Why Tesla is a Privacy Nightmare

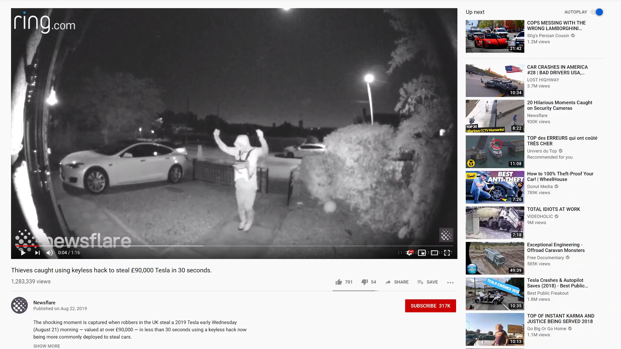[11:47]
This attack was just recently done to steal Model S. Keep in mind this isn't a Tesla issue. Keyless entry in general is not a secure feature for any vehicle.